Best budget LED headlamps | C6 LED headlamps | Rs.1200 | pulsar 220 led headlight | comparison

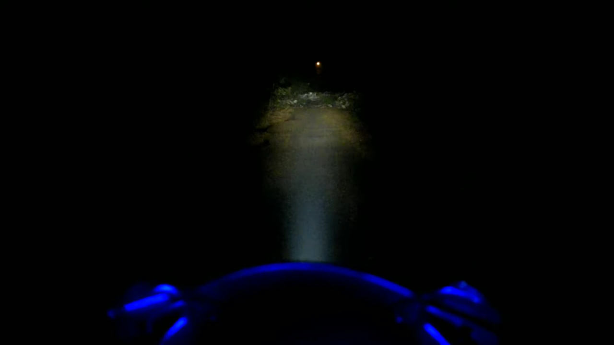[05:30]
दिस इज द हाई बीम एंड दिस इज द लो बीम, हाई बीम and the low beam. Let me turn off the engine and show you again. So yes guys, this is the low beam, high beam.
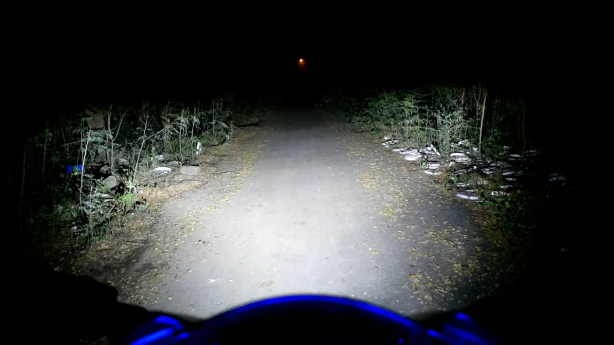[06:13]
high beam and the low beam. Let me turn off the engine and show you again.